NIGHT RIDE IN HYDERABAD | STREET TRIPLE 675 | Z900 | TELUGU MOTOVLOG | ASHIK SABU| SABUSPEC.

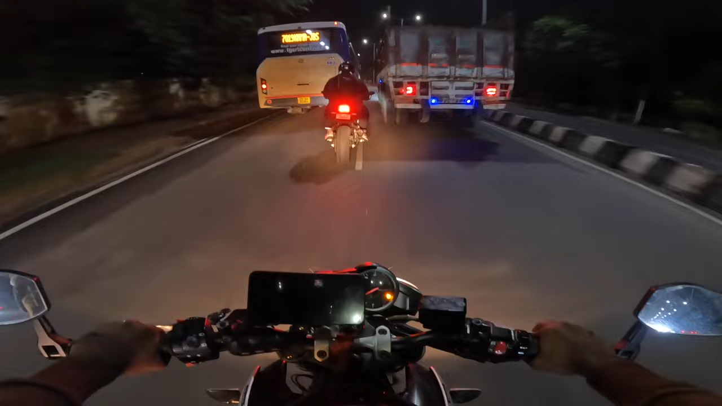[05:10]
రోడ్స్ కొంచెం వెట్ ఉన్నాయి కాబట్టి కొంచెం జాగ్రత్త నడిపించాలి మనం ఈరోజు. అండ్ Z900 టాప్ ఆఫ్ ది లైన్ ఐ ఎగ్జైల్ టైటేనియం హెడర్స్ ఉన్నాయి అండ్ అక్రాప్ విత్ షార్టీ ఎగ్జాస్ట్ ఉంది.
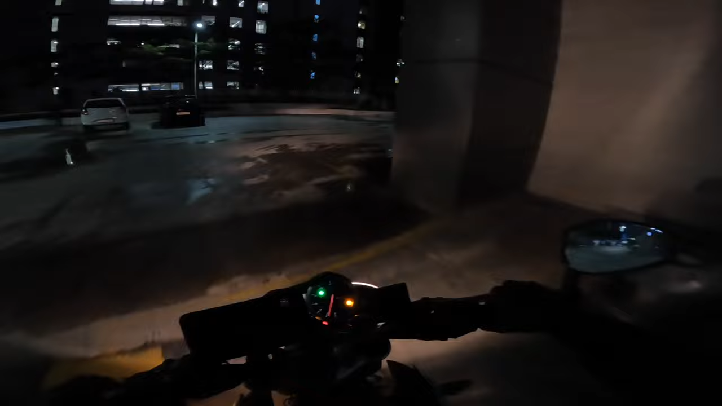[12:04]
బట్ యా, ఈ BYD సీల్ కార్ ఏదైతుందో,